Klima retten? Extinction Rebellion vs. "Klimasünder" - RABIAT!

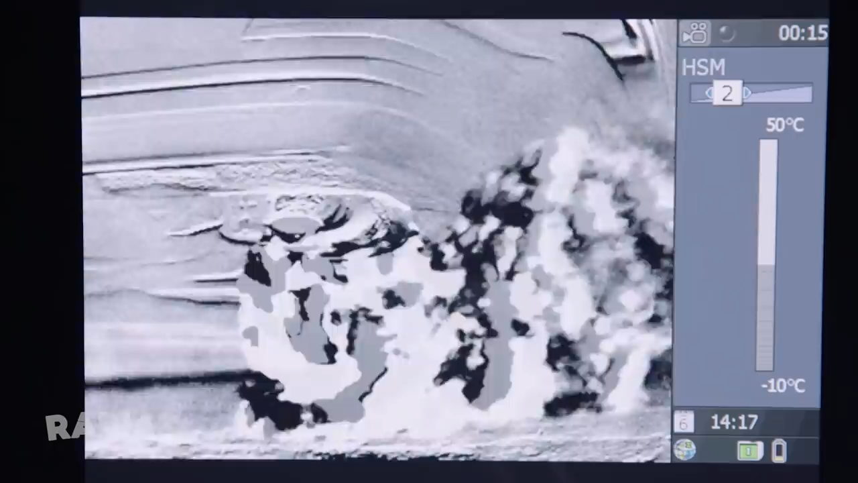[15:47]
Sieht schon irgendwie eklig aus, wie das Zeug da aus dem Auspuff kommt Aber machen so ne Bilder was mit uns? Ich frag nach, bei Menschen am Flughafen Tegel in Berlin